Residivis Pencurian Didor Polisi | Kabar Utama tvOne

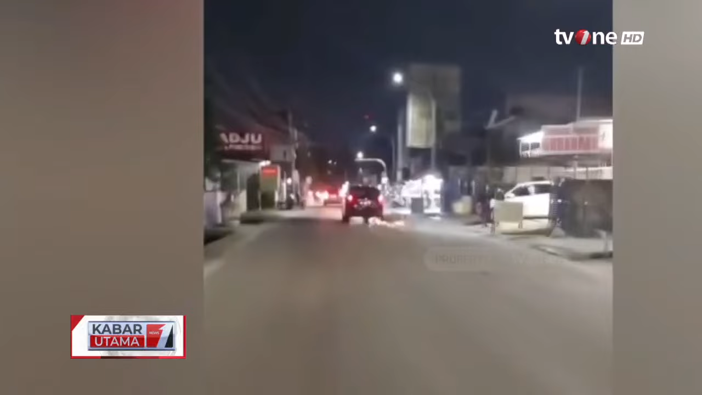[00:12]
Bekaksi film laga, petugas terus melakukan pengejaran terhadap seorang pelaku pencurian dengan pemberatan.